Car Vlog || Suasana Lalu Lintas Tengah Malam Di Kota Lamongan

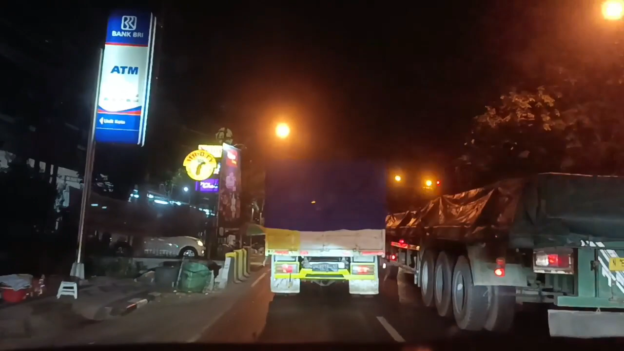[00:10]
Ini lagi perjalanan malam di Jalan Pantura ini loh, di Kota Lamongan. Tepatnya ada di depannya Plaza Lamongan, sebelah kiri ini. Terus sebelah kanan itu ada Stasiun Lamongan. Ini nggak tahu kenapa kok lalu lintasnya merambat banget.
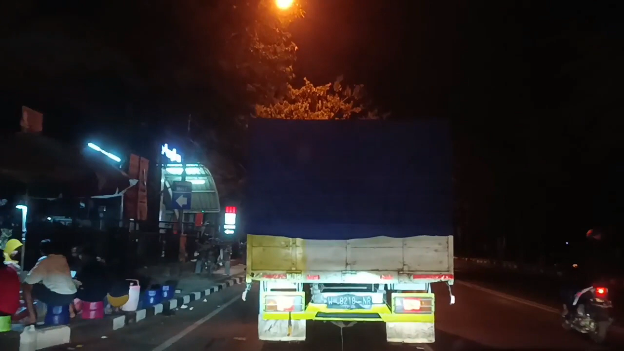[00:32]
Ini tadi macet dari kecamatan deket tadi, nggak saya rekam soalnya macetnya lumayan parah di daerah Stadion Surajaya sana sampai sini masih merambat.
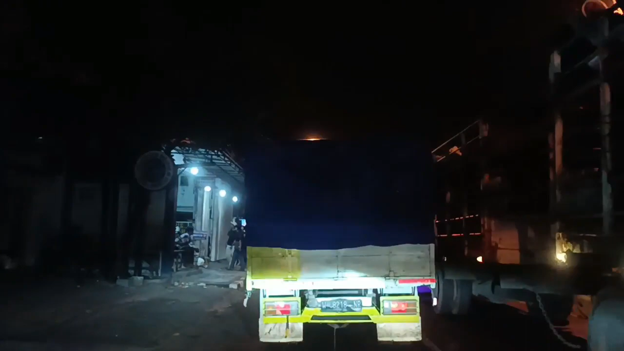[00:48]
Nggak tahu apa di depan ada mobil mogok atau ada kecelakaan.
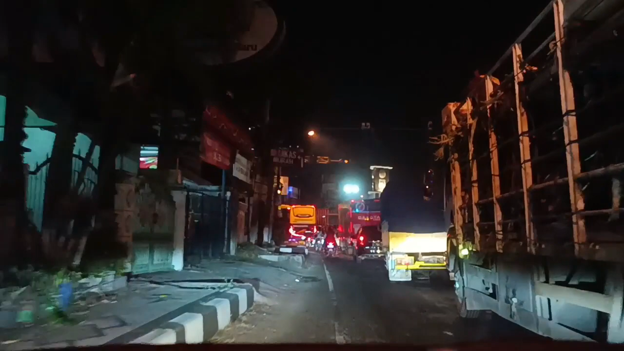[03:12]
Nah, pertigaan depan ini saya mau belok ke kiri di bundaran Adipura ini.
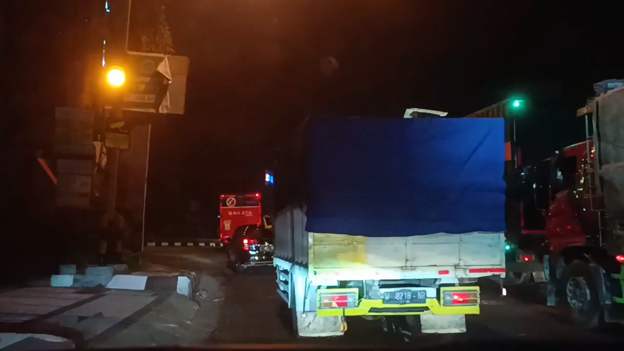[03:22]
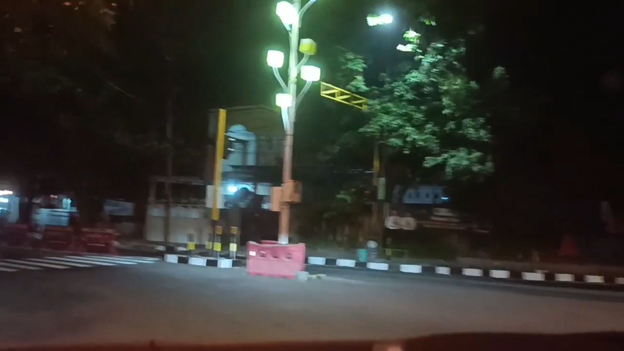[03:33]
Ini sudah masuk di Jalan Lamong Rejo, Kota Lamongan. Sudah mulai sedikit agak lengang, soalnya tengah malam.
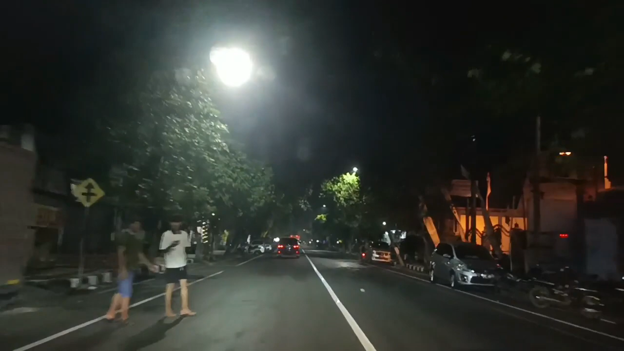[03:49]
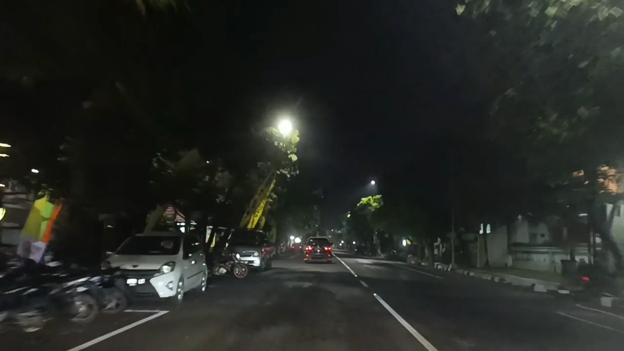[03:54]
Di sebelah kiri sini ini ada warung kopi yang rame banget tiap hari. Di sampingnya gedung Golkar. Kayak orang hajatan saking ramenya.
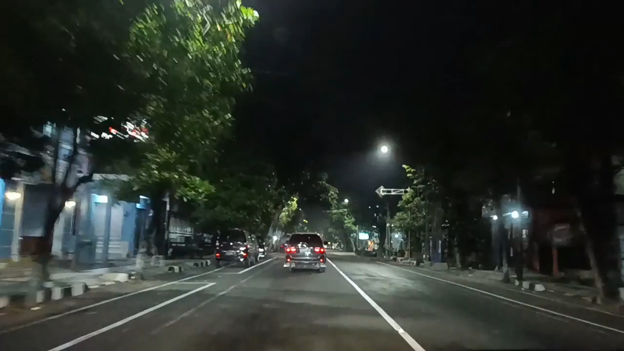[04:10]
Ini warung-warung kaki lima juga sudah banyak yang tutup kayaknya. Udah sepi banget. Beda banget kalau pas jam-jam apa sore atau di bawah jam 9 malam gitu masih rame. Kalau sudah mau jam 12 ya sudah mulai sepi seperti ini.
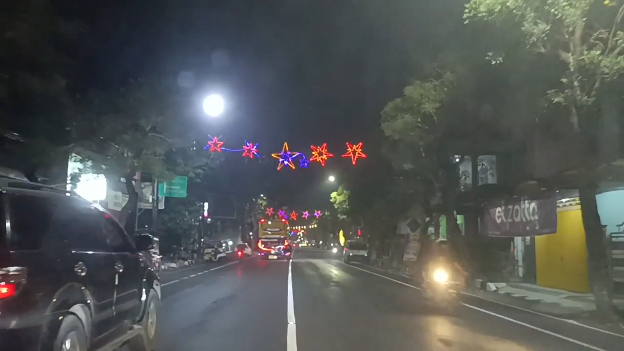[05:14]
depan ini kalau belok ke kanan bisa ke Pendopo Lamongan, ke rumah dinasnya Bupati.
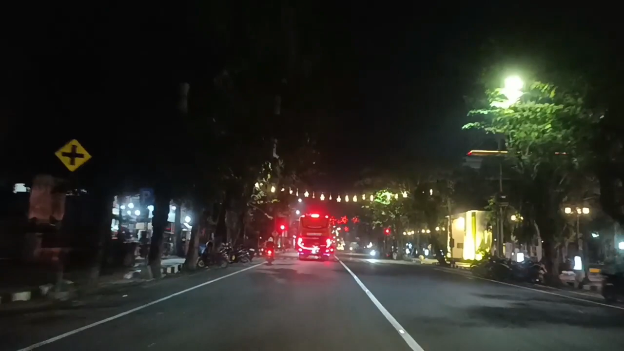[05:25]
Dan sebelah kanan ini alun-alun Lamongannya sudah sepi, soalnya udah tengah malam.
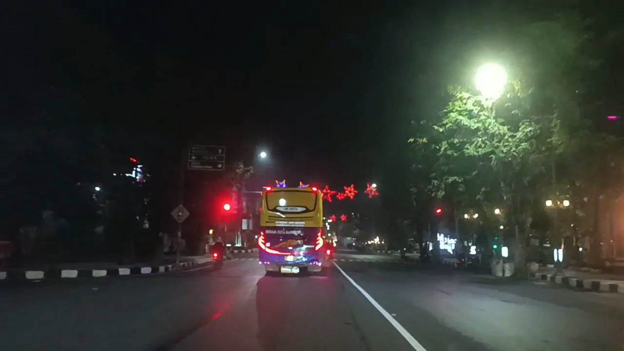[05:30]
Biasanya yang di sebelah kiri itu banyak banget apa penjual kaki lima itu ngumpulnya di situ
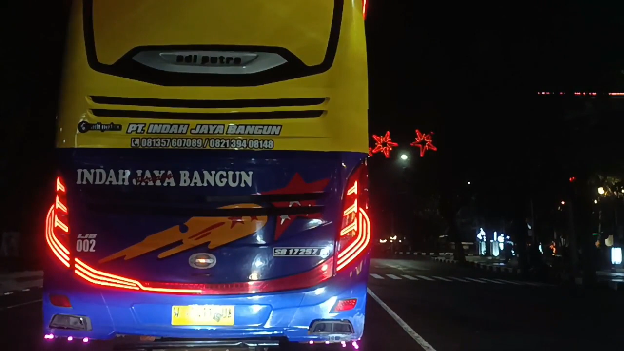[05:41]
sore sampai malam, biasanya rame banget soalnya banyak anak-anak yang nongkrong di alun-alun sini. Nah ini saya belok ke kanan soalnya mau menuju ke arah Mati.
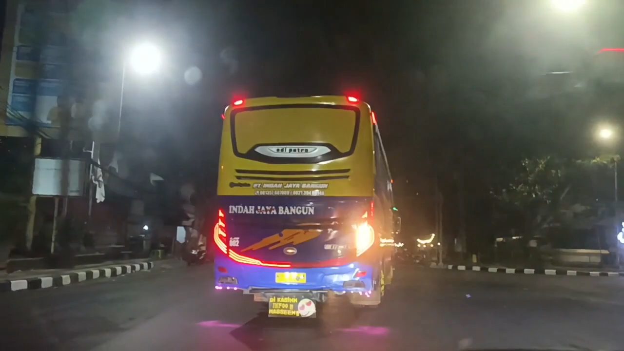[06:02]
Kalau lurus bisa sampai ke mana, Sunan Derajat, kalau dilanjutkan ya bisa ke Tikung sana, ke Masjid Namira. Nah sebelah kiri ini gedung barunya pemerintahan Kabupaten Lamongan. Sebelah kanan ini alun-alun yang tadi.
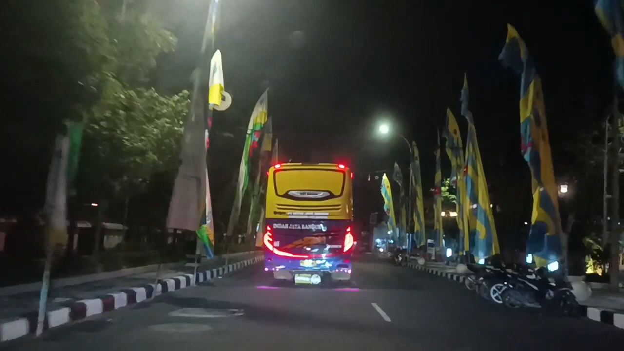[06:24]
Terus di depan ini kayaknya mau ke Masjid Agung Lamongan. Kalau belok kanan ini ke Masjid Agung.
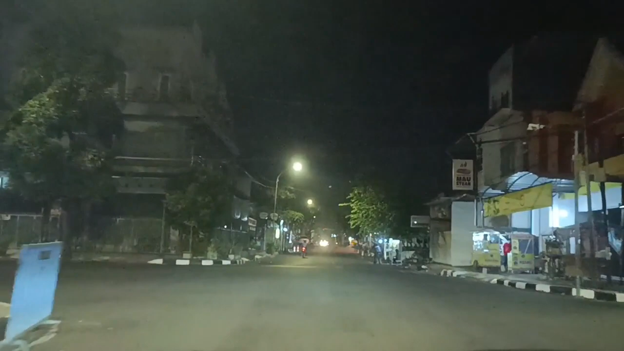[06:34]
Ini kita lurus saja. Di sini sudah agak lebih lengang dari yang tadi jalanannya. Toko-toko udah banyak yang tutup. Sebelah depan kiri ini adalah gedung DPRD Kota Lamongan.
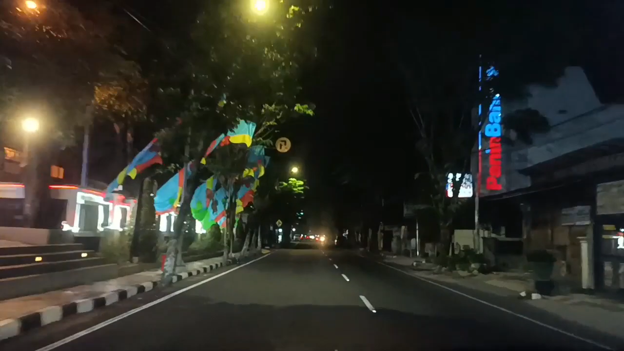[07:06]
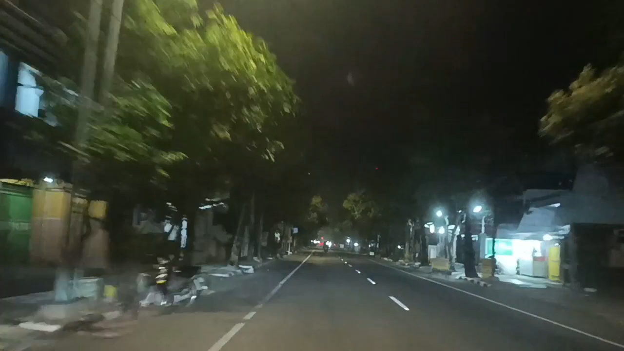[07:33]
Sepi lur, kendaraan sudah jarang-jarang. Biasanya kiri kanan ini motor-motor atau mobil banyak yang parkir.
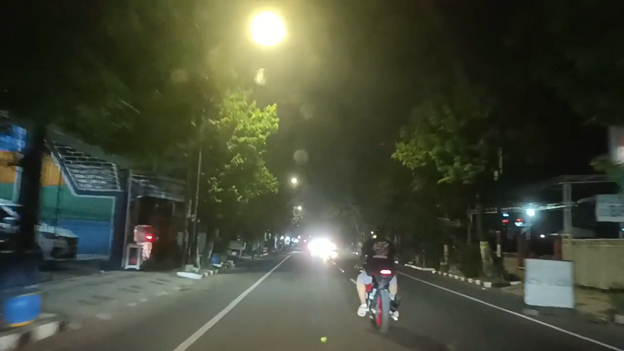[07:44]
Kalau habis maghrib gitu rame banget. Banyak orang-orang yang kulineran cari jajanan, soalnya kiri kanan banyak orang jualan.
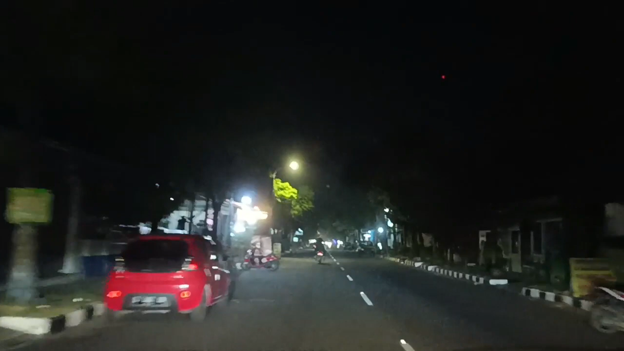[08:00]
Biasanya di sebelah kiri tadi itu ada yang jualan ini nasi boranan. Sebelah kanan ini pom bensin. Nanti di depan sebelah kiri itu ada Gor Lamongan.
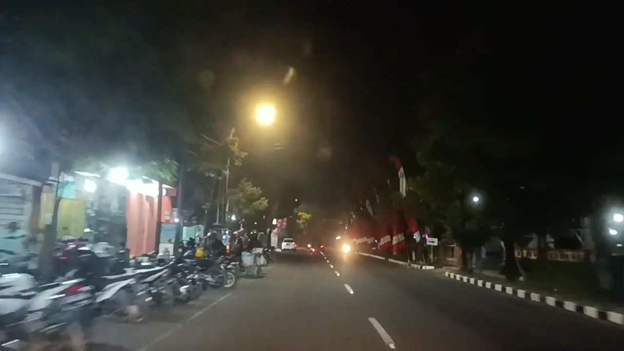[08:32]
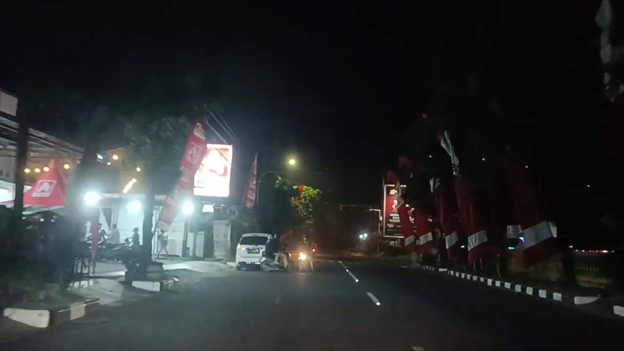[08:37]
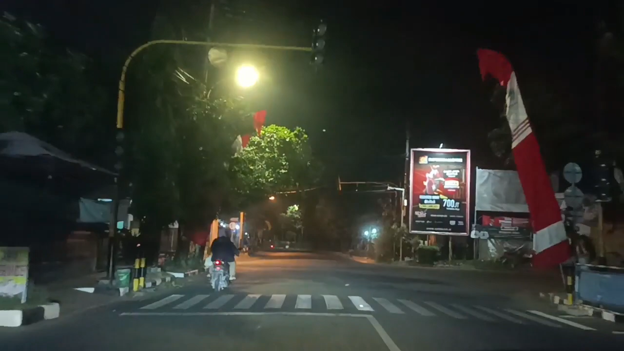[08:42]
Ini kalau belok ke kanan bisa ke Terminal Lamongan, ke Rumah Sakit Umum Lamongan juga bisa. Ini kita lurus mengarah ke Made.
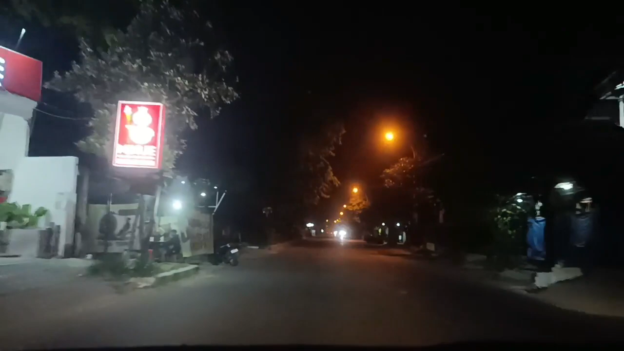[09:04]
Sebelah kiri ini ada Mixu yang lagi viral di mana-mana ada. Di sini lalu lintasnya semakin sepi. Kondisi suasana di sekitarnya juga sudah sepi banget.